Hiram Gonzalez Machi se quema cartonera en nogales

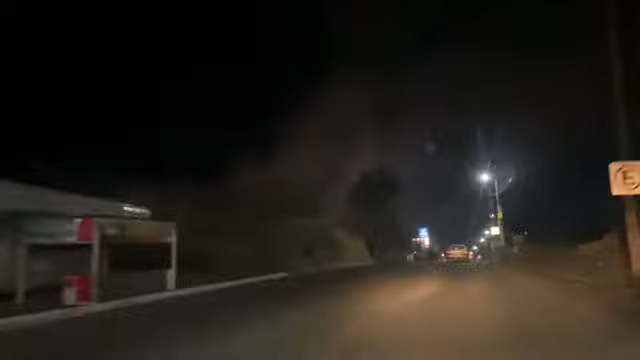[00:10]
Buenas noches, muy buenas noches, espero que se encuentre bien. Ya tiene varios minutos que reportaron un
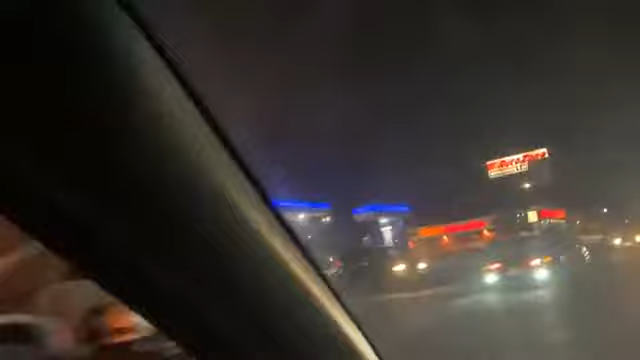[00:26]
incendio bastante fuerte acá por la zona de Istesón, camino antiguo a Cananea.
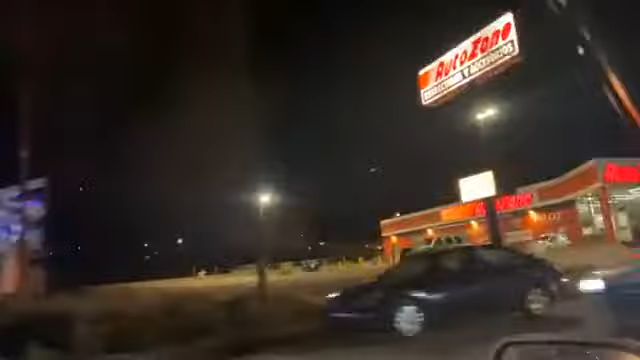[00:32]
Ya se encuentran varias unidades del Cuerpo de Bomberos en el sitio.
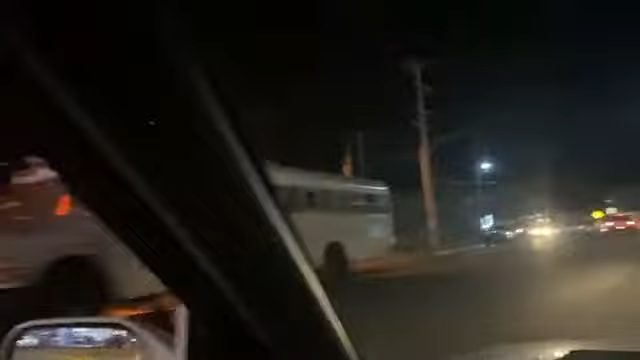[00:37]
Es una cartonera, es lo que nos comunican.
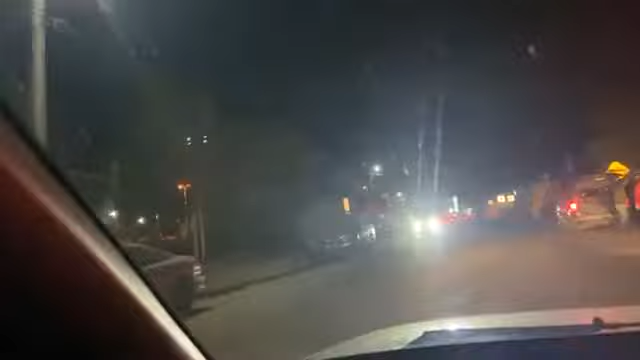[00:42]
Hay varias unidades ya trabajando, inclusive pipas particulares. Y también se dio el aviso a algunas retroexcavadoras para poder hacer la remoción de los escombros. Es por donde se encuentra el antiguo basurón municipal, por este sector, por este rumbo, en donde se presenta este incendio. Vamos a tratar de llegar hasta este lugar. Aquí están ya los elementos del Cuerpo de Bomberos.
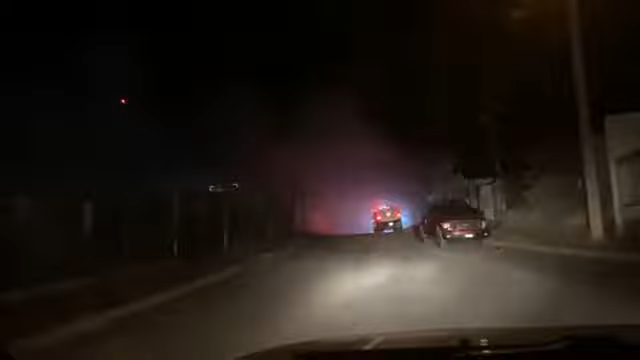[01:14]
Y ahorita les voy a presentar algunas imágenes también de cuándo inició este incendio
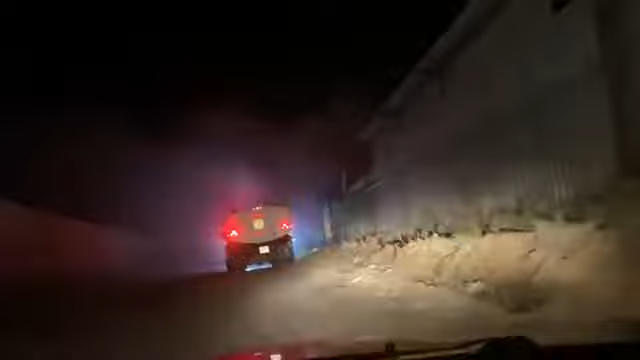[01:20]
hace ya algunos minutos. Vamos a tratar de estacionarnos sin entropecer aquí el tráfico o la movilización de los mismos cuerpos de emergencia. Le comento, es en el Camino Viejo a Cananea. El rumbo se puede observar desde varios puntos de la ciudad. Este incendio en una cartonera. Estamos recibiendo bien el audio, ¿verdad?